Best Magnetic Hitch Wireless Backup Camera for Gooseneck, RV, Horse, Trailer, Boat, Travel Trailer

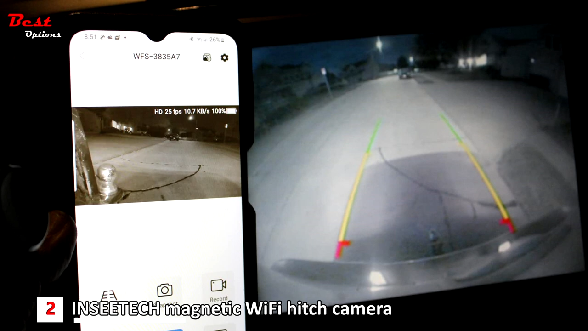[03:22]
With a 1080 pixels HD color CMOS sensor, 1920x1080 pixels, and smart IR cut module, the camera not only provides you with HD monitoring images,